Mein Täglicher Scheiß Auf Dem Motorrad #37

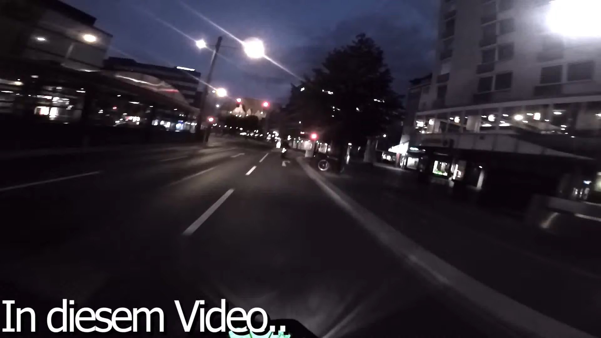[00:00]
Sir, ich hab den mal runtergefahren. Ja. Habt ihr das gesehen?
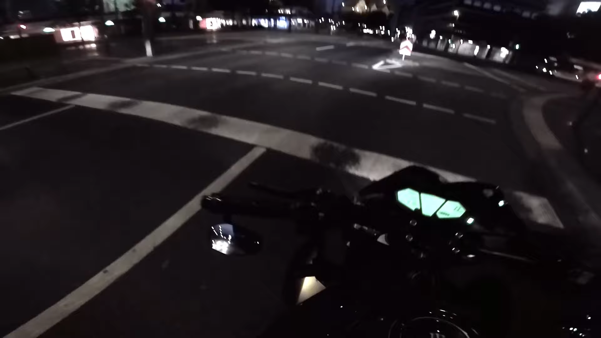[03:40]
Gibt's ja nicht. Sir hat über Rot gerollt.
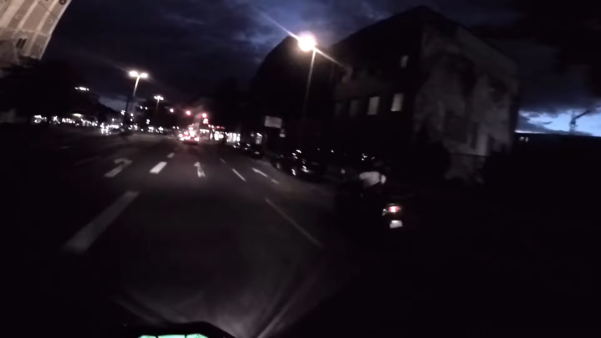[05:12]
Digga, du bist ja schneller als ich unterwegs. Was ist denn da los?